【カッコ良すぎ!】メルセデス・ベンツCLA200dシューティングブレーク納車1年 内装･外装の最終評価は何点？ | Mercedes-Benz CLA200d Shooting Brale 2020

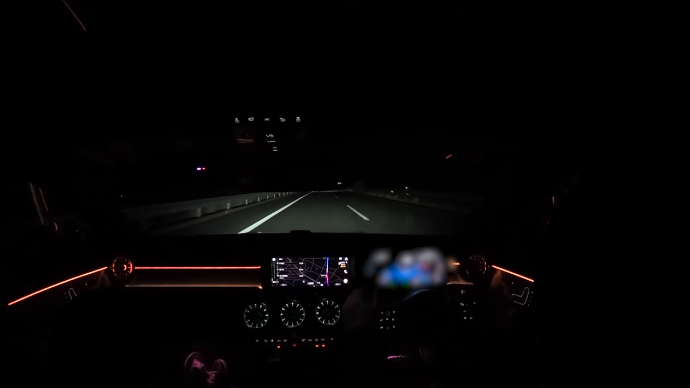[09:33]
でこちら私はですね一番ド派手なですねマルチカラーのアニメーションというものにしていたので色がだんだん移ろっていくとそして部分部分によって光る色が全部異なるというねマルチカラーにしてますがこちらテーマがいくつか用意されていて青であるとか緑であるとか赤であるとかそういうのに固定することもできますし単色で1色だけの光にすることもできますしなので派手なのが嫌だという方はですね白1色にして光量も抑える